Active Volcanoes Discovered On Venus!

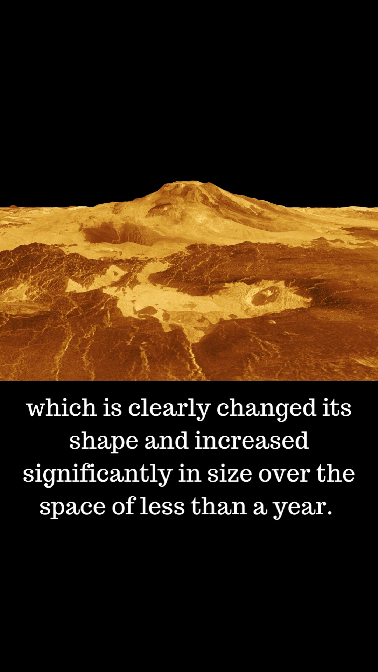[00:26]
The images have revealed a volcanic vent which has clearly changed its shape and increased significantly in size over the space of less than a year.
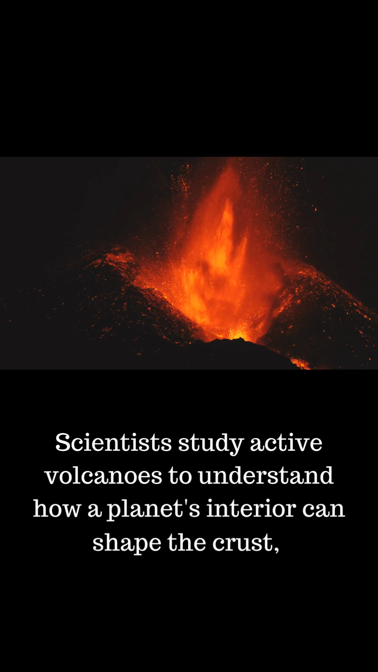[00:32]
Scientists study active volcanoes to understand how a planet's interior can shape the crust, drive its evolution, and affect habitability.
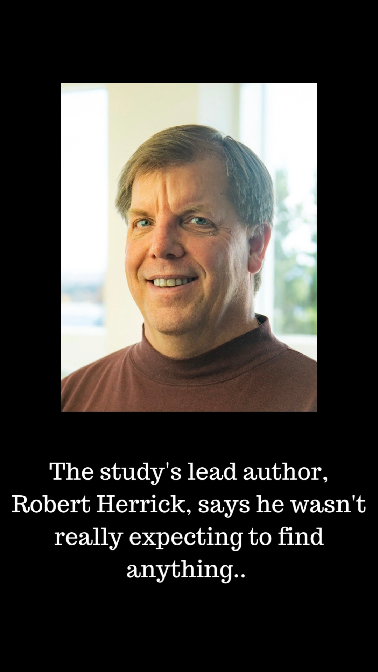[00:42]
The study's lead author, Robert Herrick, says he wasn't really expecting to find anything, but after about 200 hours of manually comparing images from different Magellan orbits,
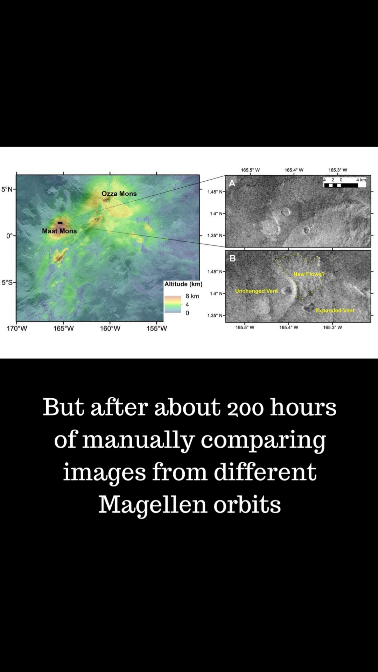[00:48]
he saw two images of the same region,
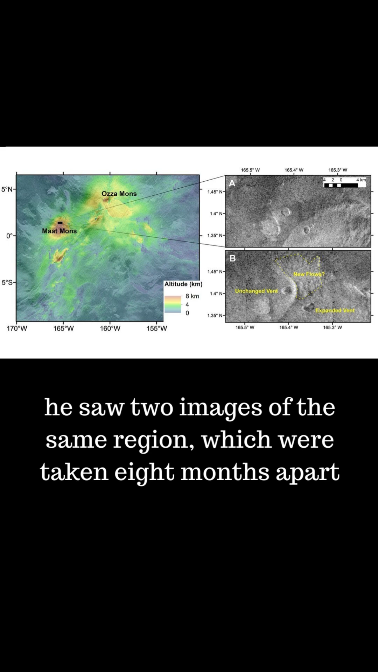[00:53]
which were taken eight months apart, which were exhibiting tell-tale geological changes caused by a volcanic eruption.